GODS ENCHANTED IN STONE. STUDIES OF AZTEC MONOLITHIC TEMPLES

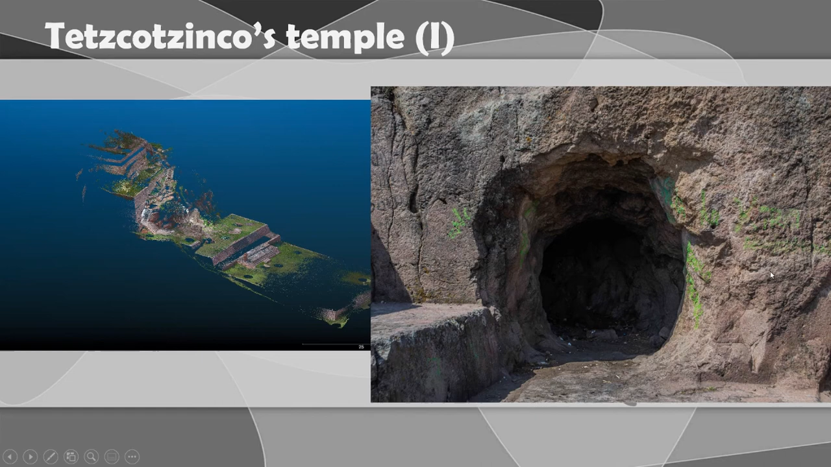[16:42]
Probably there were also some kind of sculpture guardians of the entrance of this temple. We can see on this side also the other partially rock-cut temple.
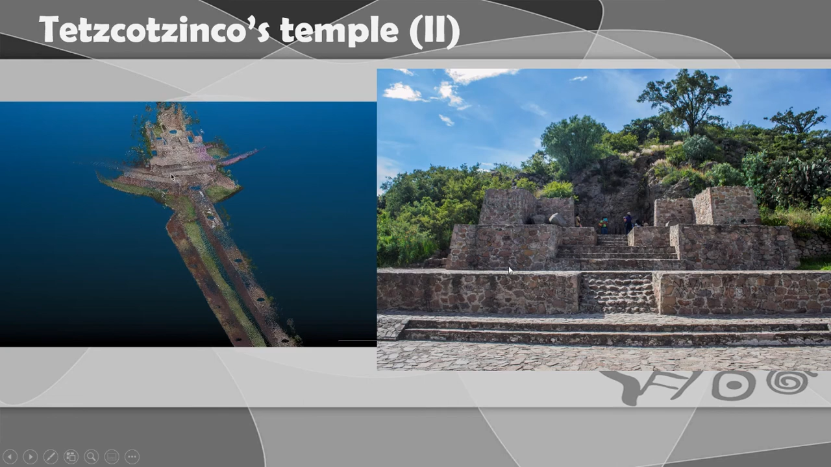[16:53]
It also consists of these traditional platforms.
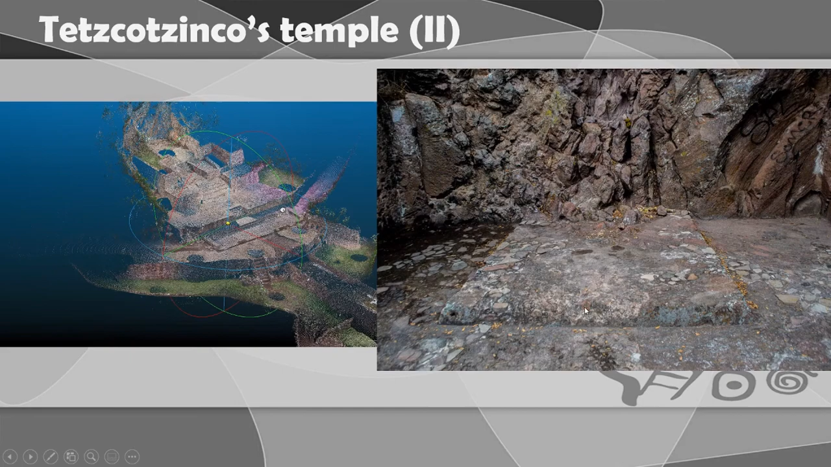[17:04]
And on the top of this platform we have small rectangular chamber. Very, very simple. And as we can see, very destroyed today, carved in the natural rock.